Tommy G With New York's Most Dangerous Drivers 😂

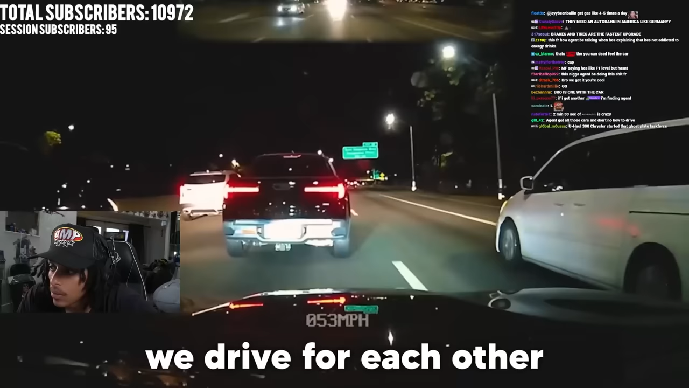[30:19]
drive for each other we don't drive for ourselves yeah i i chat like this is what i'll be talking about like if i see niggas driving like this if i see niggas swimming around me why is this car accelerating bro i'm moving out the way why are these niggas driving like they're not cutting up around them i don't i don't want to be involved in your cut up i'm gonna be honest with you my niggas let me slide out the way feel me i will continue my drive once y'all niggas have passed bro